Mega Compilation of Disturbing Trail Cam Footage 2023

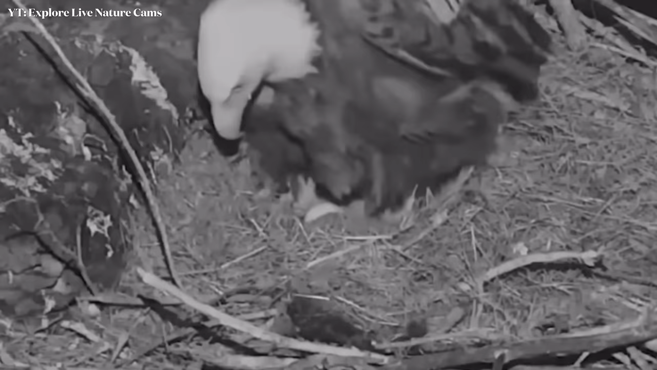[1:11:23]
You can see along with the eagle in the nest is an egg.
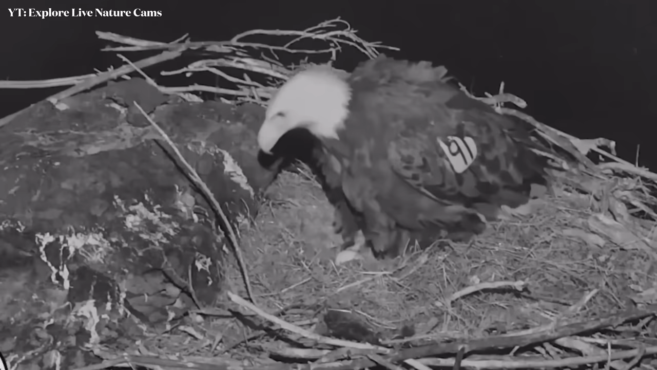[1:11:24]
You can see the eagle is sitting there minding its own business when suddenly this happens.
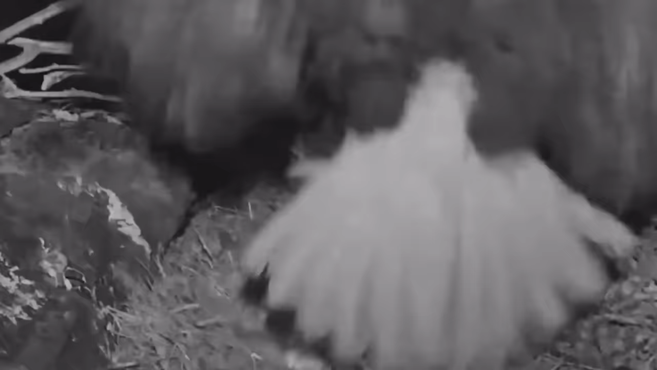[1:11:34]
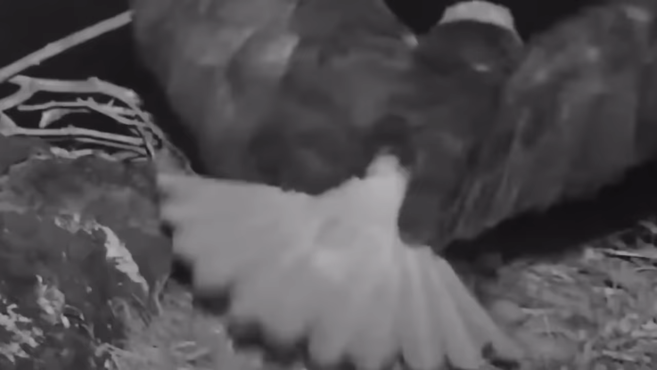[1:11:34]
A fox pops up and attempts to jump in the nest. At first glance it looks like the fox was attempting to attack the eagle but this isn't the case. The fox was going for the egg. Foxes are notorious for being very cunning and sly. Always trying to sneak around and find food.
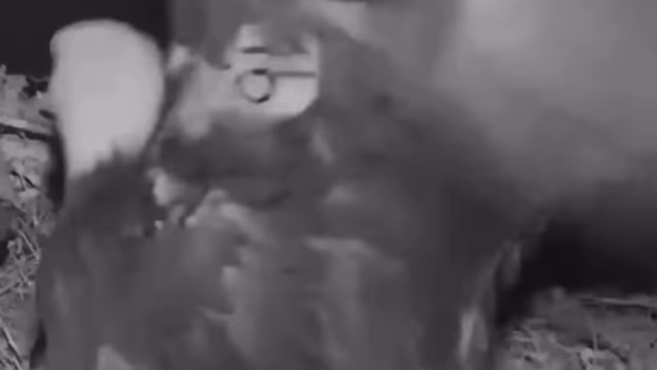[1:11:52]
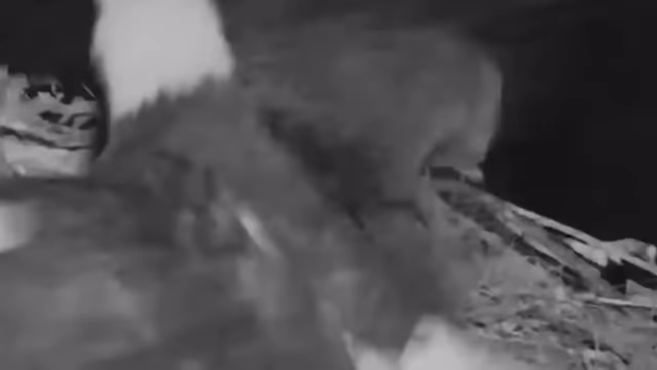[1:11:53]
But obviously this fox was not sneaky enough as the eagle turned around and
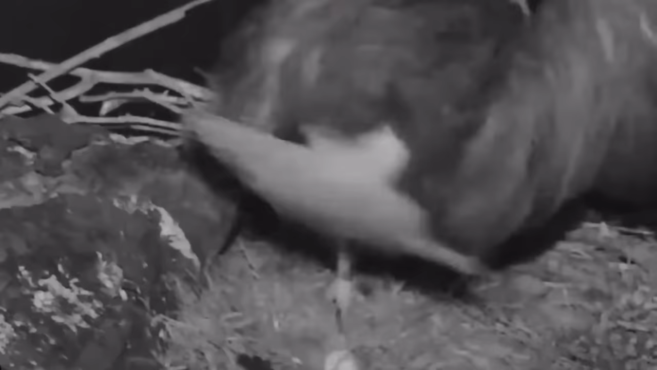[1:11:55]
attacked it back and spread its wings out to attempt to scare the fox.
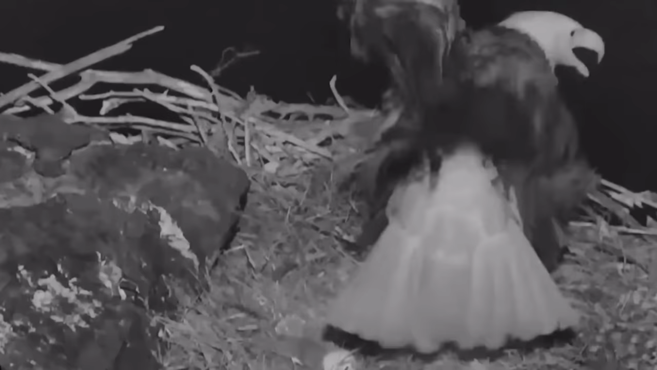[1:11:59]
Luckily this worked and it ultimately backed off entirely. After this fearing that the fox would return the mama eagle called to its mate.
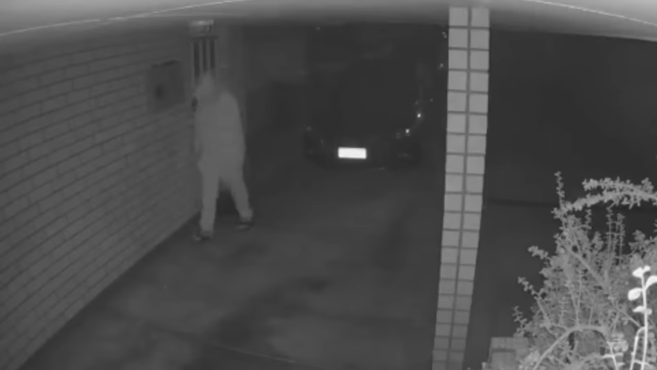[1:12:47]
The footage that her security cameras captured shows the strange unknown man creeping around the outside of her house. He begins peering into the windows and doors of the house.